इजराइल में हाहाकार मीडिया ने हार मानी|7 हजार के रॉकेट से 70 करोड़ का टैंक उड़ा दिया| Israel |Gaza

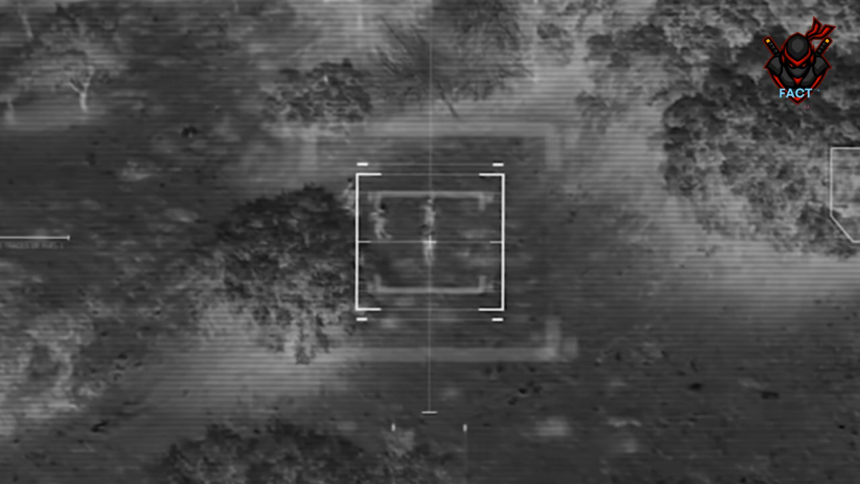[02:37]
پیچھا کرتے ہوئے جب ان ٹینلز کے
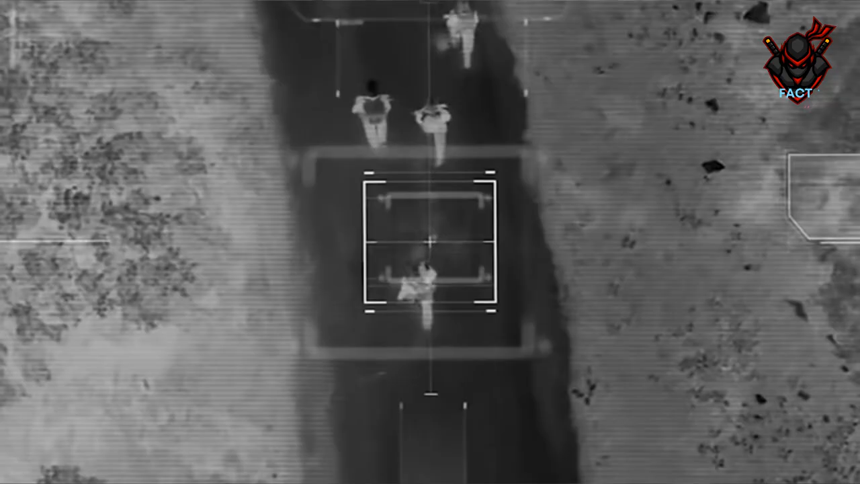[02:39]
پاس پہنچ جاتے ہیں تو گھات لگائے فلسٹینی
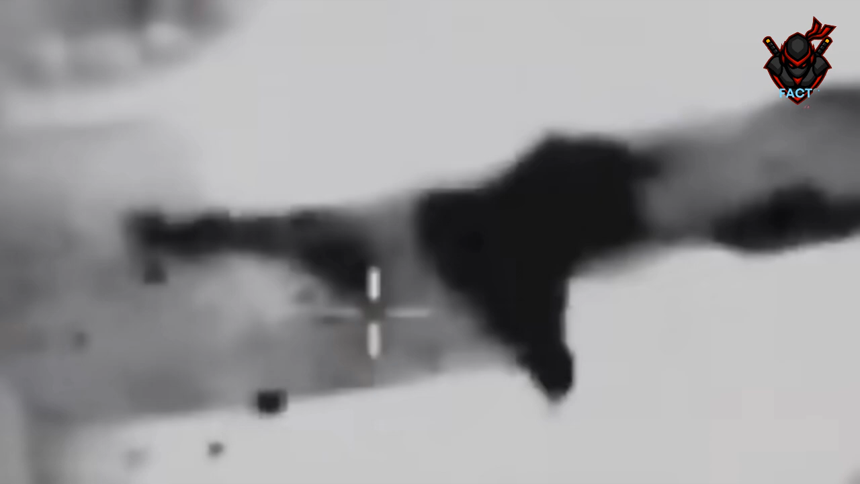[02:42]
لڑاکیں ان ٹینلز کو ہی بلاسٹ کر دیتے ہیں ایسا